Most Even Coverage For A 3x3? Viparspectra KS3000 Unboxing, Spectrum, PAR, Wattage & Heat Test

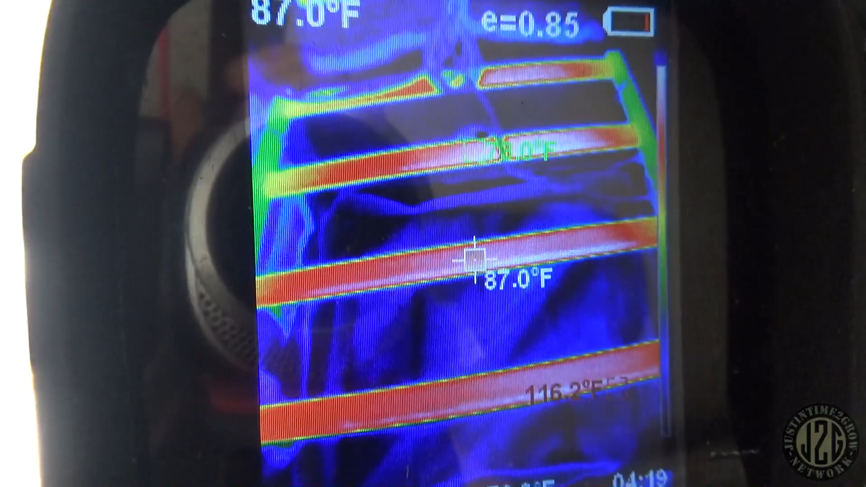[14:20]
On screen: spot 87.0°F
I don't see any real major hot spots
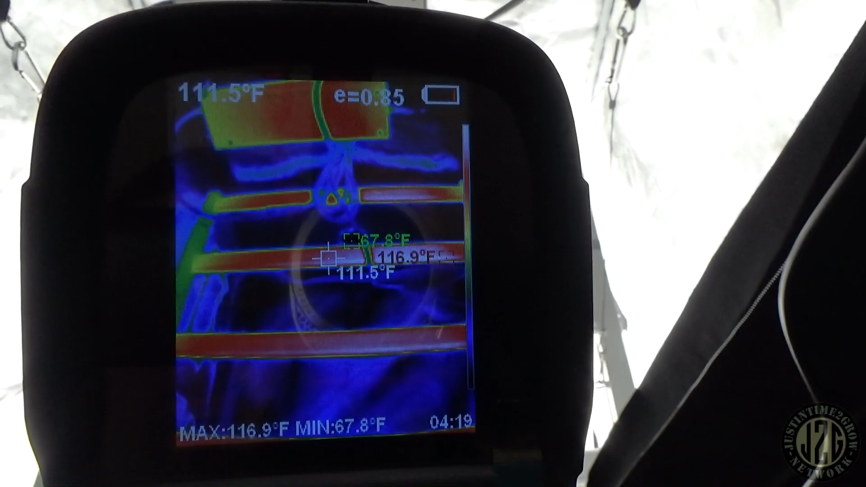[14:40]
On screen: spot 111.5°F, max 116.9°F, min 67.8°F
on the bars maybe 118 I think you hit 118 right there
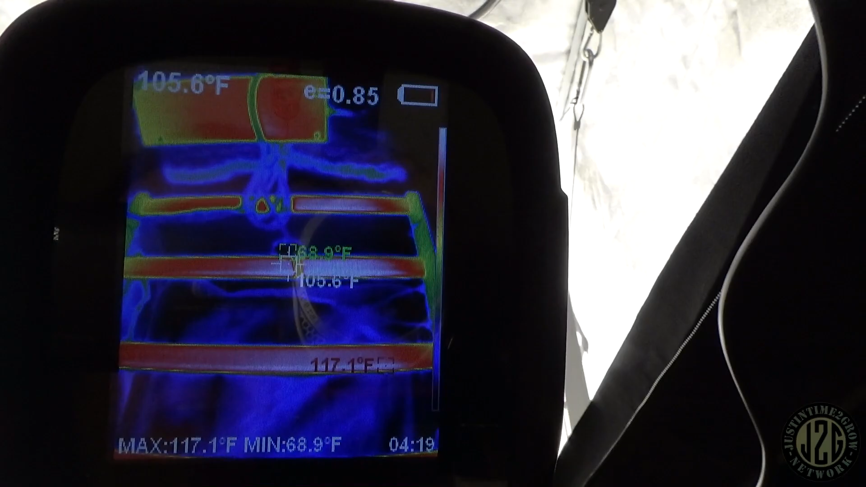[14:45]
On screen: max 117.1°F, min 68.9°F
found a hot spot 116
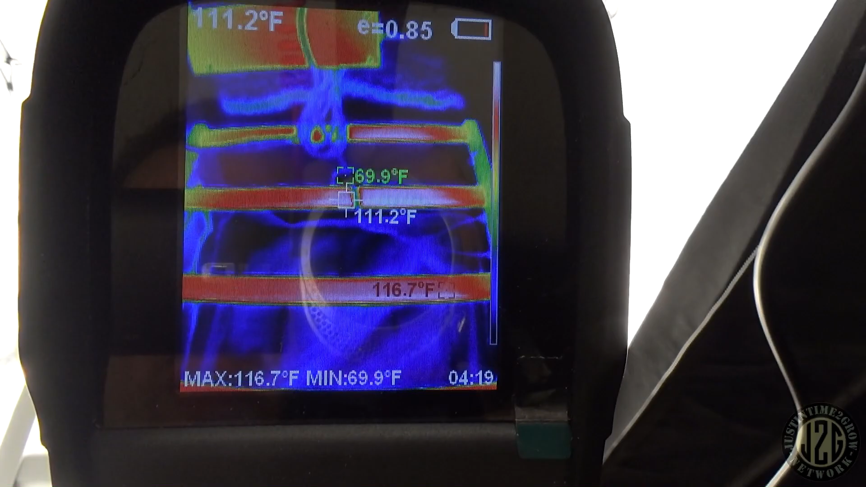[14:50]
On screen: spot 111.2°F, max 116.7°F, min 69.9°F
118 I swear it said 118 there for a second so 116 to 118 there and then the driver
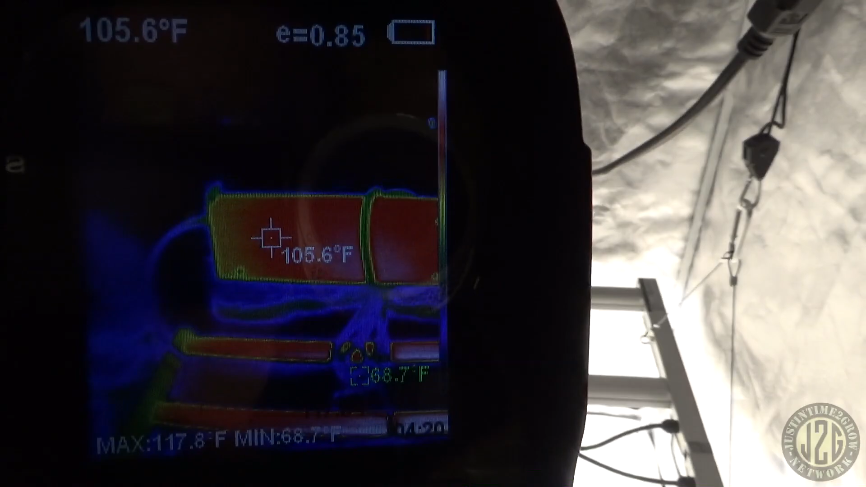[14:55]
On screen: spot 105.6°F, max 117.8°F, min 68.7°F
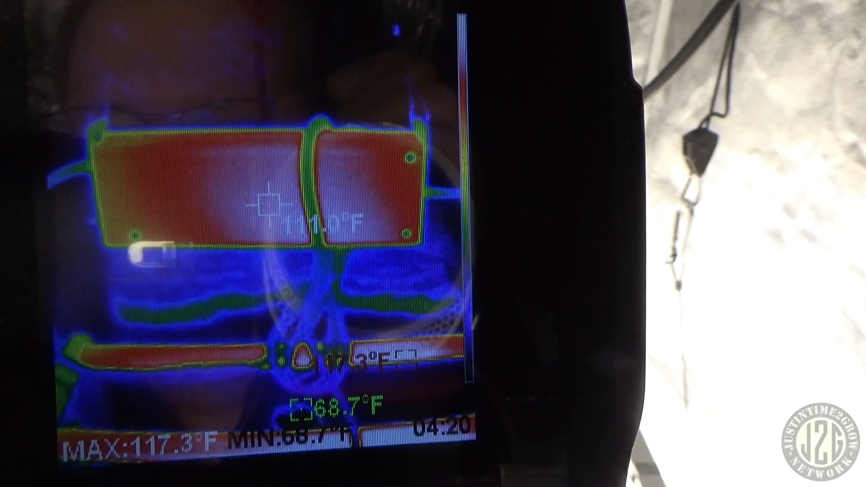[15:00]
On screen: max 117.3°F
looking like 111
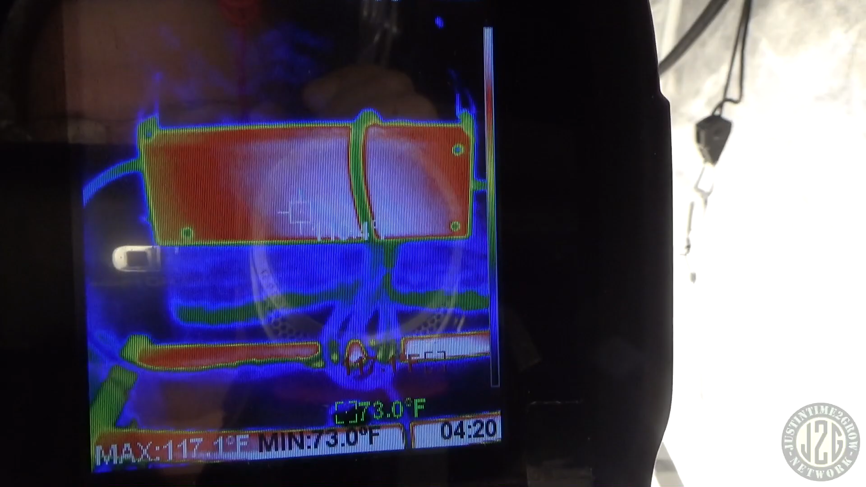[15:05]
On screen: max 117.1°F, min 73.0°F
so really not bad it doesn't really seem like the driver's pushing extra hard